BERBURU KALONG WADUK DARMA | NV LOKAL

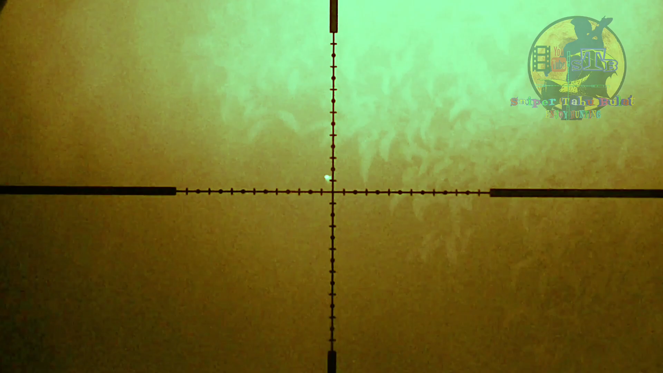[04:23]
Kabut lagi sob. Hilang lagi. Gila. Itu di Talian mah, itu di Enviano. Mana itu?
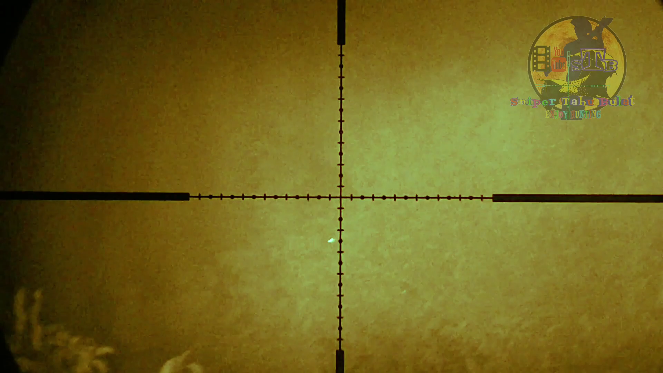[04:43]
Alah, fake dia tuh. Ah, hiper euy. Eta mah.